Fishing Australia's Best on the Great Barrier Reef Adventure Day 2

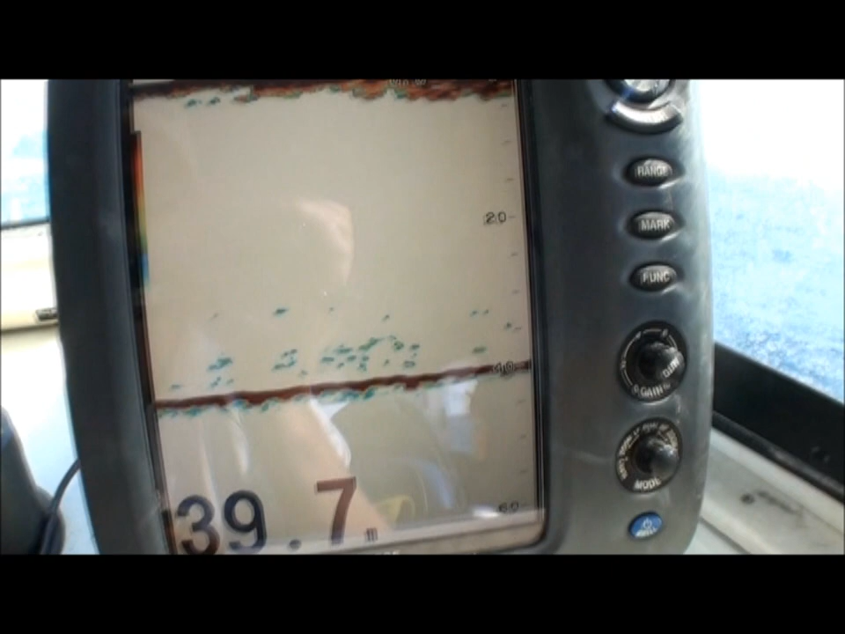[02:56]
Okay Just going past the mark You can see the rock here
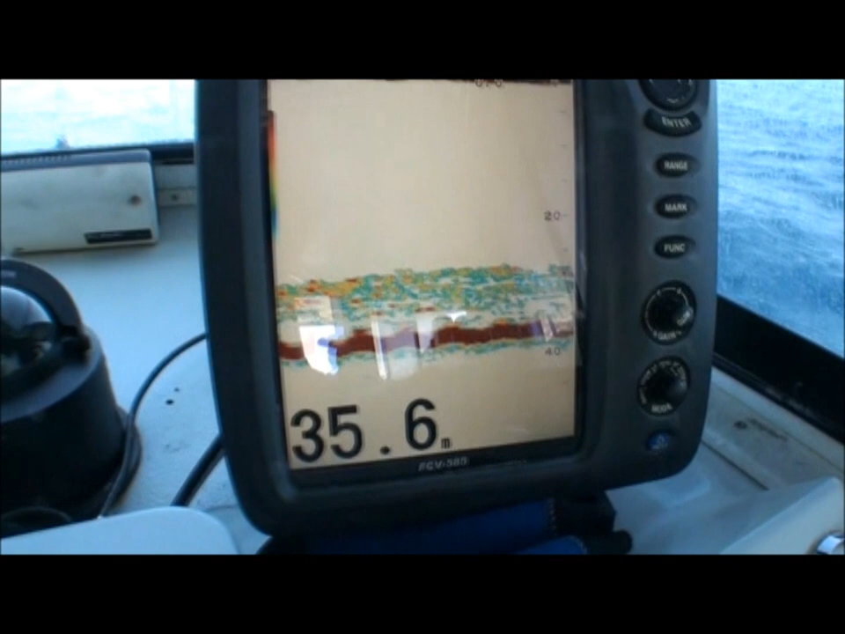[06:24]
On screen: depth 35.6 m
Heaps of fish there Heaps of echoes I hope so That was some of the best fishing we've had Rock 3 we've caught this one Massive shoal Heaps of rocks Heaps of fish